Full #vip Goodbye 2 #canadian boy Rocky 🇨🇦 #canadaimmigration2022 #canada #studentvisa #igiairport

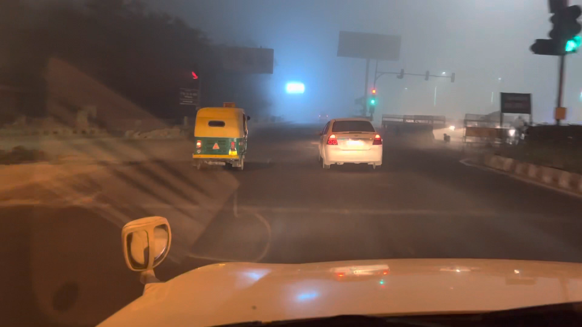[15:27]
बलर नहीं है यह दूंद है यह रात के तीन मज़े है ना तो तीन मज़े तो फॉक सही होता है इस कुछ दिखने राबोड पे